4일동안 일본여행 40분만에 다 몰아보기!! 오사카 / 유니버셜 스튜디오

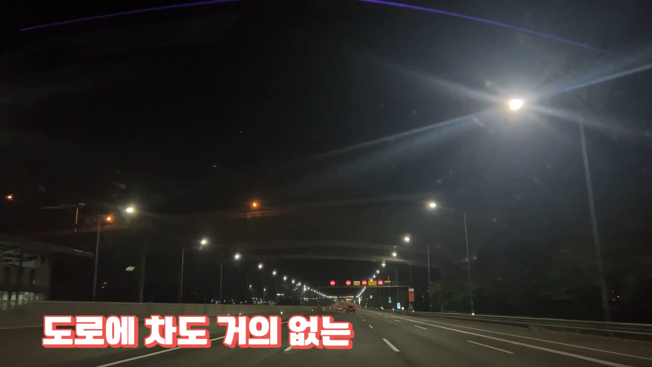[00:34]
도로에 차도 거의 없는 완전 깜깜한 새벽. 달리고 달려가는 곳은 바로 인천공항입니다.